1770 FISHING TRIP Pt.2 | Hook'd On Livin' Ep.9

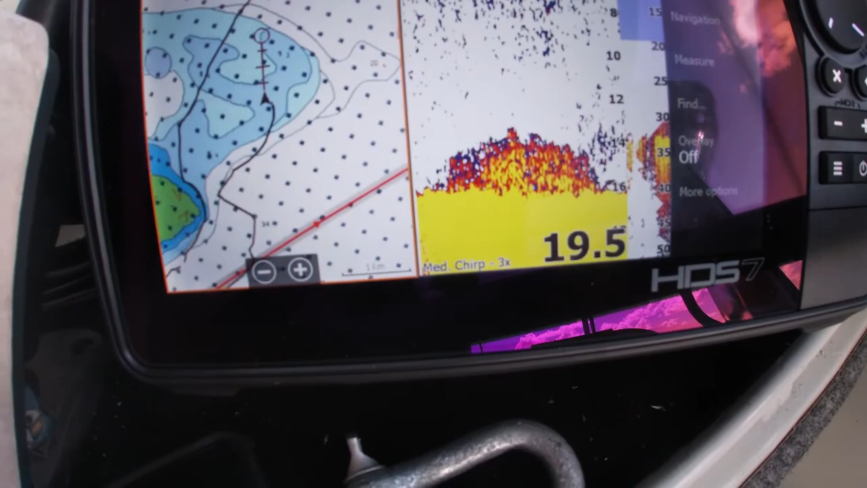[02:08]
Looks like a bit of fish, a bit of bait there. So hopefully the boys can produce something.